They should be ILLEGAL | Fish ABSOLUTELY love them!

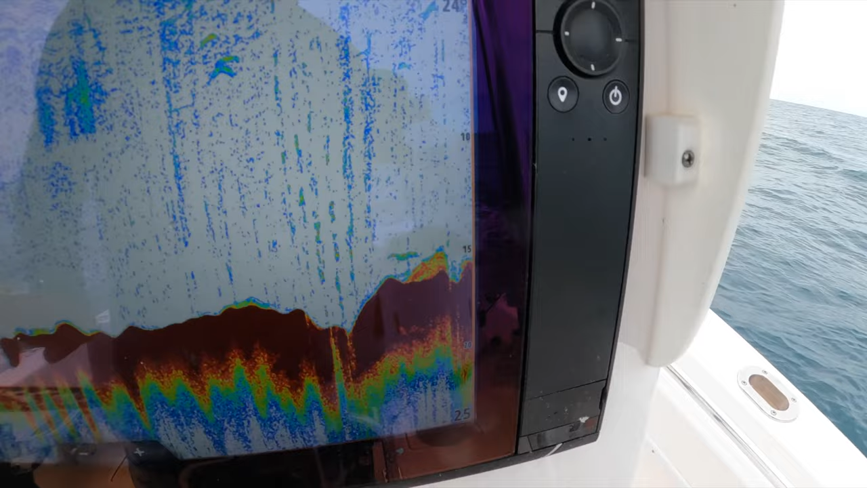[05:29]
And on top, it's about 15 meters. Look at the fish starting to come through.
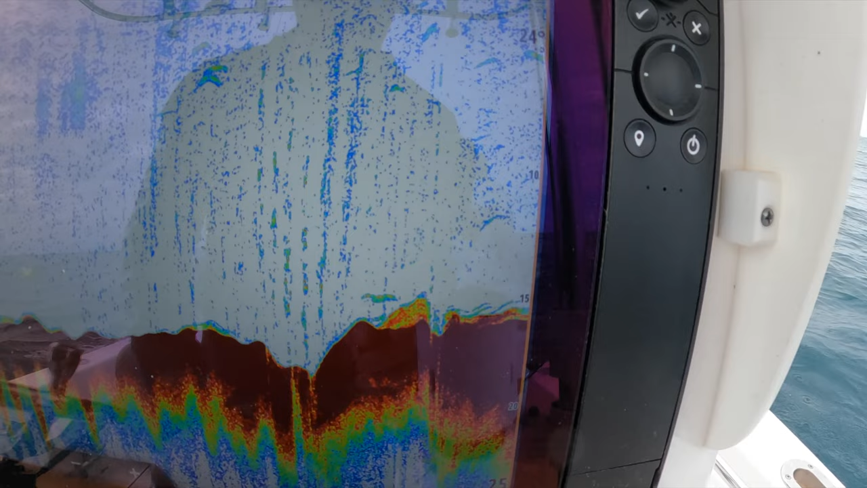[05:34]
Just go a little bit further. Look, and as it starts to drop off,
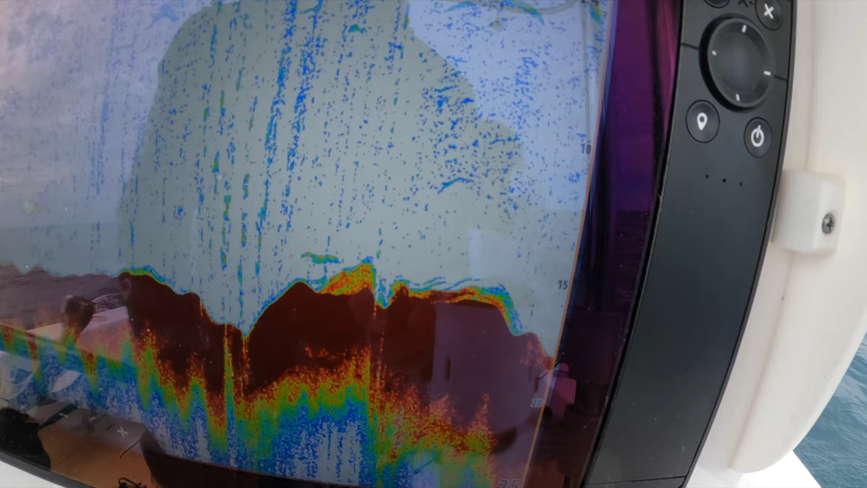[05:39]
There's a bit more fish sitting on the bottom.
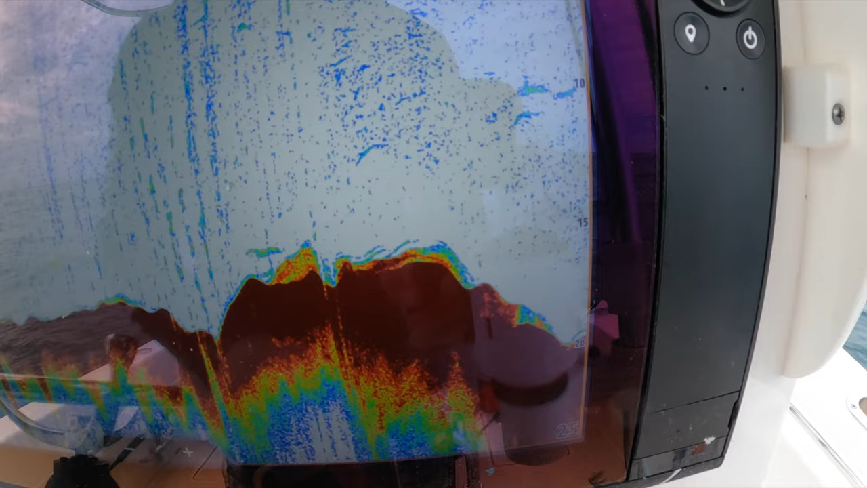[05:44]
There's another nice fish coming through.